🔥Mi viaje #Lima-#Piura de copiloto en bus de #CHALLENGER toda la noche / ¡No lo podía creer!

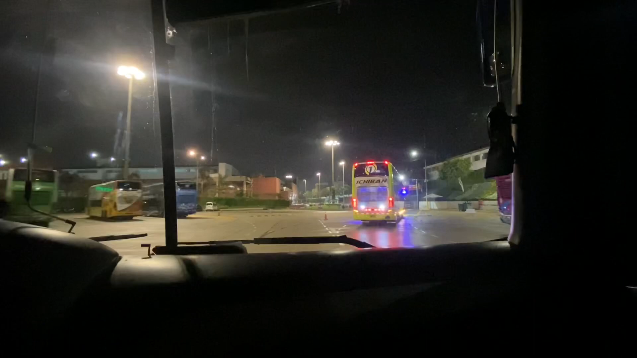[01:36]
Y así, gente, subí al bus y, bueno, conocí a dos choferes, muy buena gente, al señor Piñeta y al señor Hugo Castro, que es el dueño.
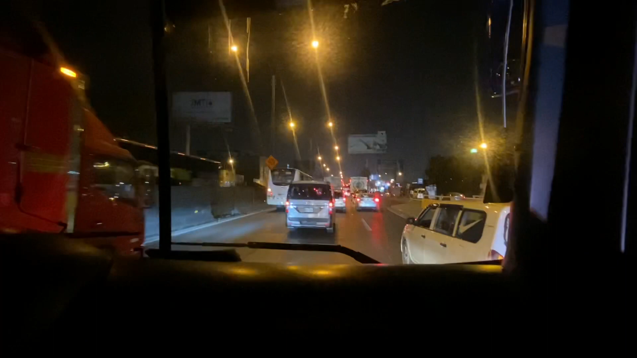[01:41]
Y, bueno, me contaban muchos secretos de la conducción de noche, los accidentes que veían y tenían que dormir muy bien antes de los viajes. Ellos también podían fumar si querían o, bueno, lo que sea, ¿no? Tomarse una gaseosa o, digamos, chacchar coca también que la tenían ahí. Así que la experiencia es muy brutal, en verdad.
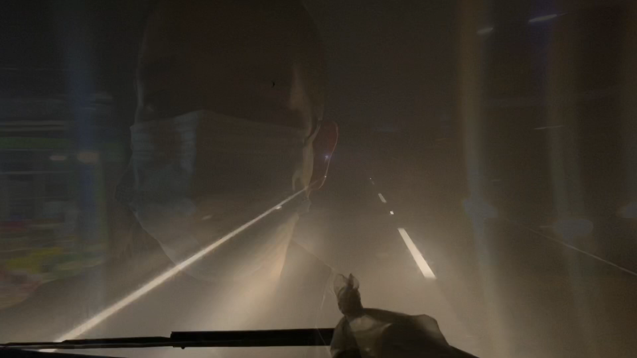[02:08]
El viaje de Lima a Piura en Bus son cerca de 15 horas como mínimo.
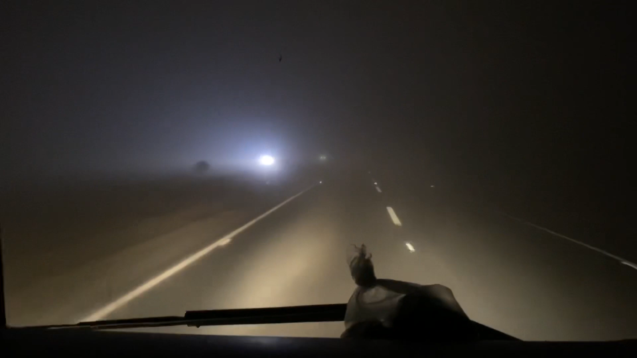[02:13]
Así que yo la pasé ahí conversando todo lo que pude con el señor Peñita o el señor Castro y la pasamos muy bien, de verdad. Me contaron, por ejemplo, los accidentes que veían, como yo les dije, y también había mucha neblina y hasta que amaneció.